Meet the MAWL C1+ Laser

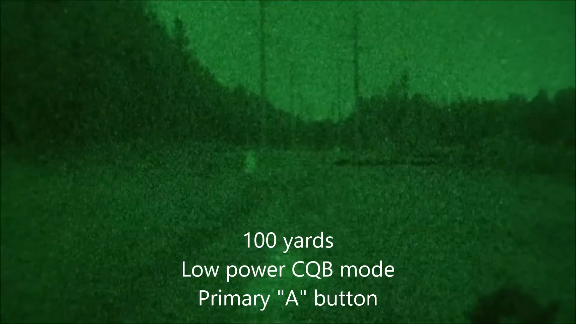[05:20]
out he's got the mall set with the switch all the way to the rear in what would be considered CQB mode in this mode you have a class one laser and you have a 60 degree field of view or flood on the illuminator go ahead Sam
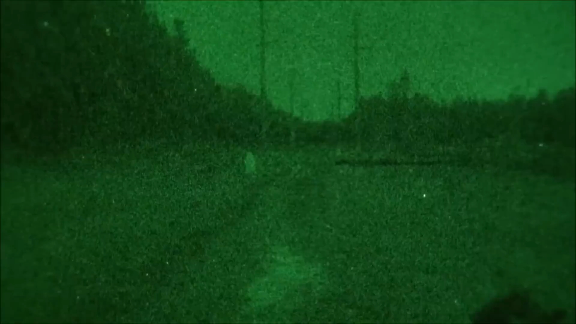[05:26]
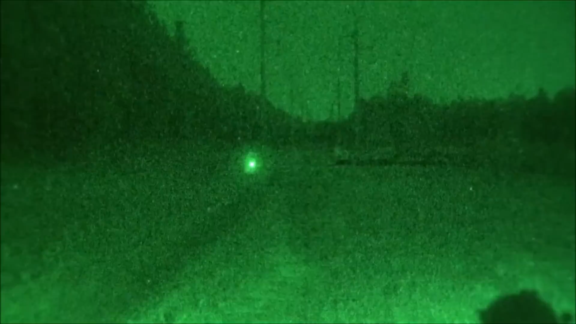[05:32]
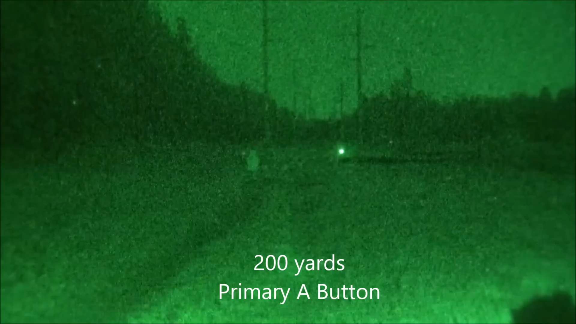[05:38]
for this string of fire he's going to have the switch in the center in mid-range mode you still have a class one laser laser but notice the illuminator and how much more focused it is
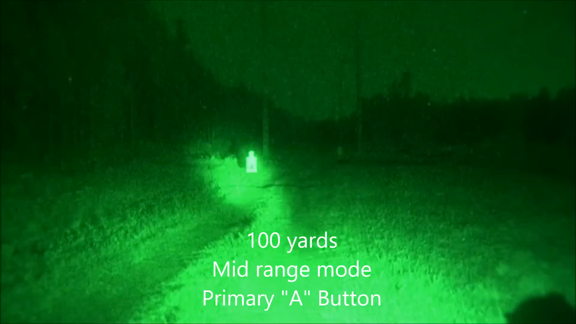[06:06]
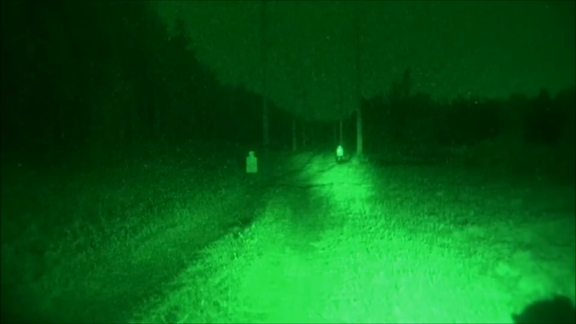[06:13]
now he's going to be firing in high power mode with the switch all the way forward still class one laser but notice the illuminator